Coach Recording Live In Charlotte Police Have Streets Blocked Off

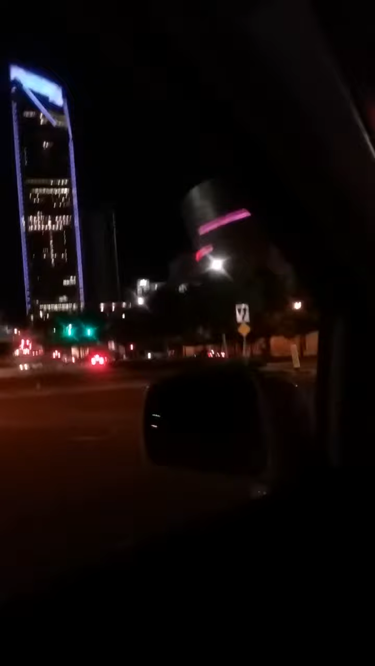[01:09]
I'm going around. Okay. And let's see if we can get a hold of here, y'all. Okay.
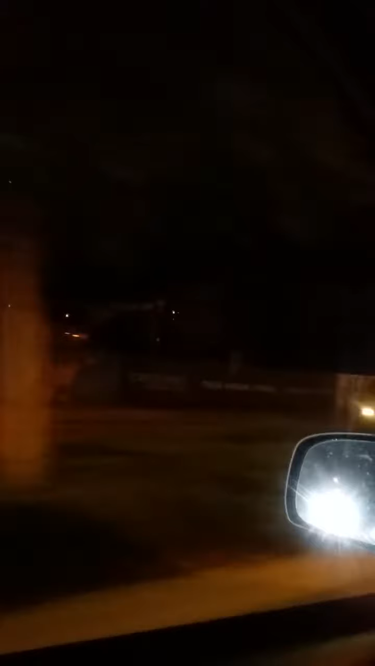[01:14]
The police, they've got everything cordoned off, man. You're not getting in anywhere. Okay. That's just the way that is. All right, y'all. They got that way cordoned off just straight ahead. All right. Let me see, man. Let me see what we can get down here.
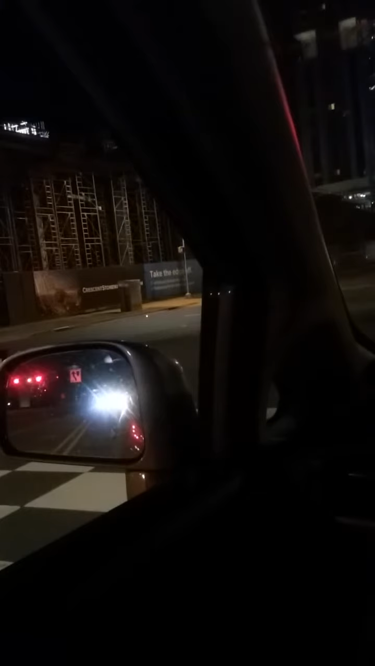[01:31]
All right. Let me see if I can get a better closer view to see if my boy is somewhere around this piece, man. I'm trying to report and give y'all live updates, man. These are some of the people that was looting right there, man. Some of these boys, they're going home.
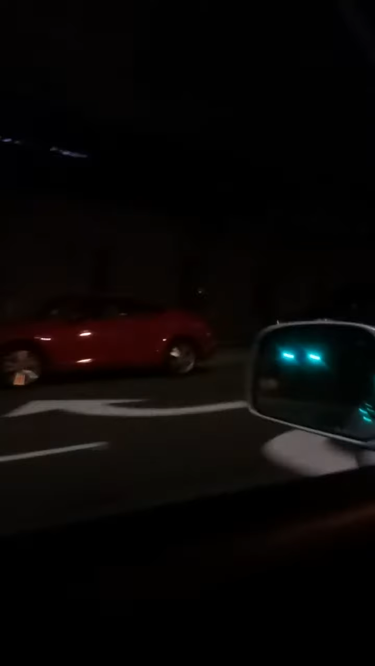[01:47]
Okay. I ain't getting up in here, man. There's no way. There's no way the coach can get it.
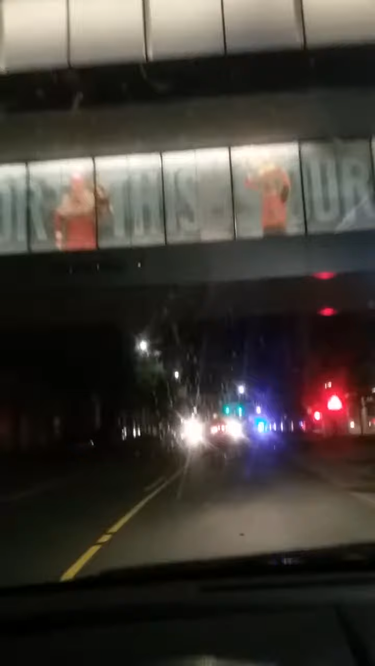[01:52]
I just can't, y'all. There's nothing. But I tell you what, man. Somebody has been shot. You know, there's been gunfire. And one lady was shot. She was having words with a reporter.
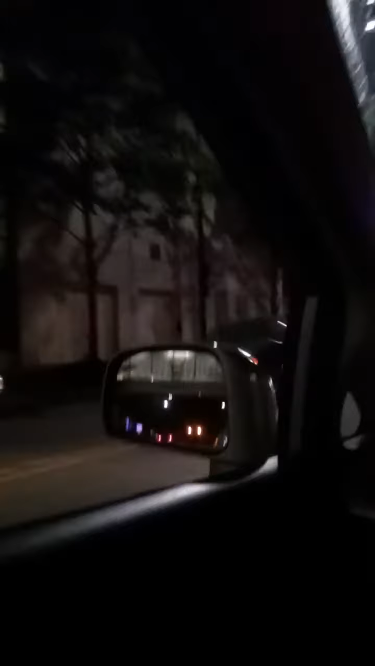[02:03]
And that reporter, I don't know what happened between that lady and the reporter. But, yeah, man. A woman has been shot. And look, you got the cops right there.
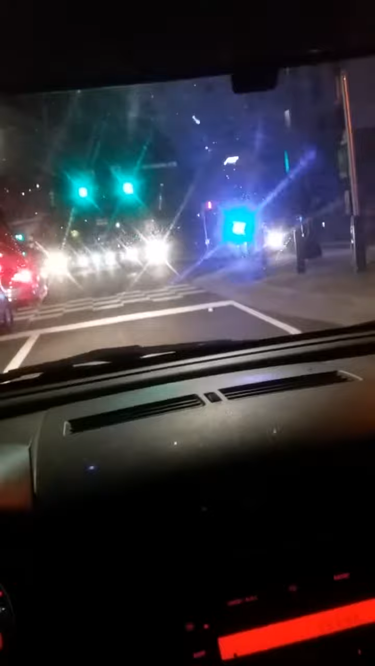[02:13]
There is no getting in there, y'all. There's no getting in there. Ain't no getting in and ain't no getting out. Okay. And I told my boy to go circle, man. Go circle around. And you got cops right there, man. Look, guys. You're getting it right here. Okay. You're getting it right here. They're not letting anybody through there. Nobody's getting through there. And that's just the way that is. Okay. I mean, it's going down, y'all. It's going down in this city. And, you know, people are getting sick and tired of these cops, man. People are getting sick and tired of these cops. I mean, people are sick and tired of it.